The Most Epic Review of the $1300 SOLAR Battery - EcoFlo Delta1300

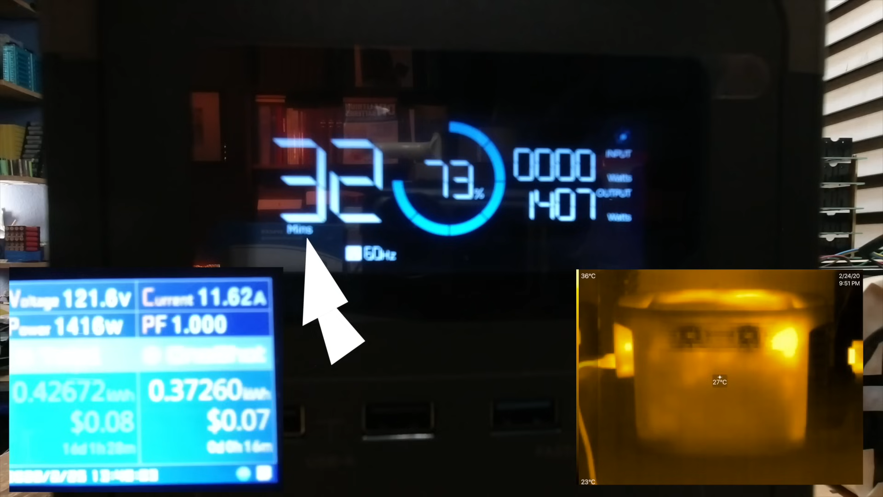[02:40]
On screen: spot 27°C, scale top 36°C, scale bottom 23°C
and this is an estimation of run time in hours and minutes on
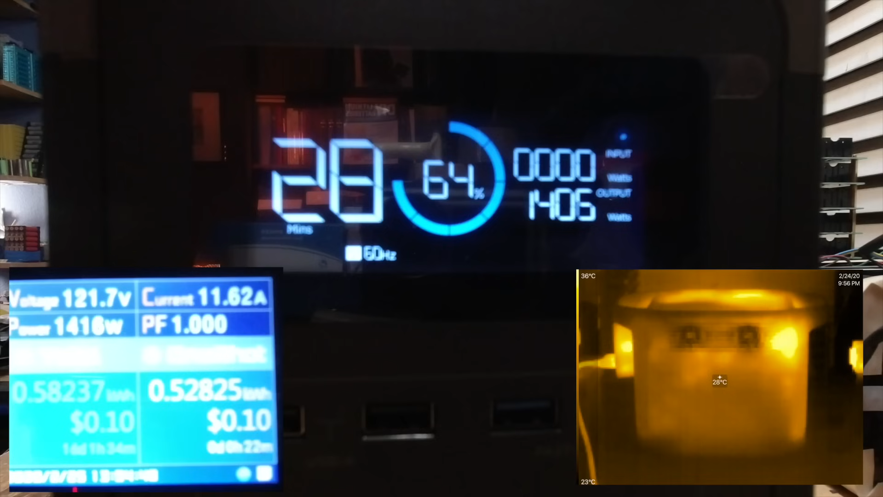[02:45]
On screen: spot 28°C
this side we have a thermal camera showing degrees in celsius and finally
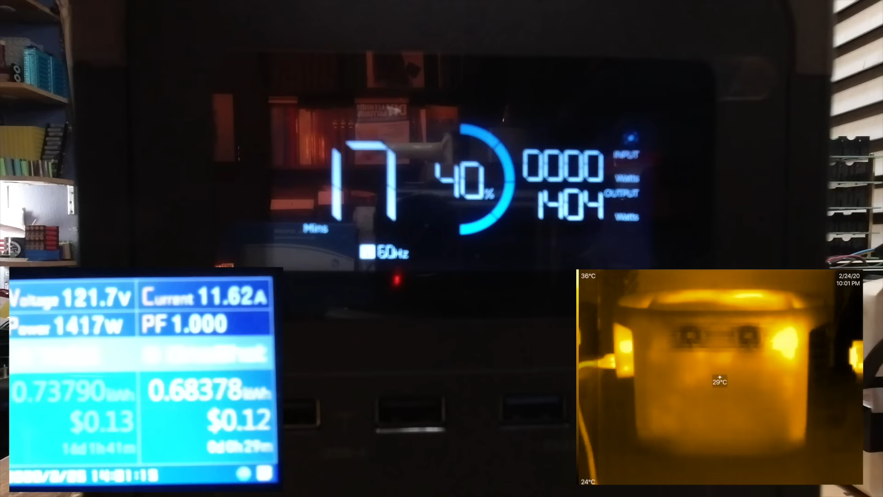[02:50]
On screen: scale top 36°C, scale bottom 24°C
this is the most important number the kilowatt hour reading one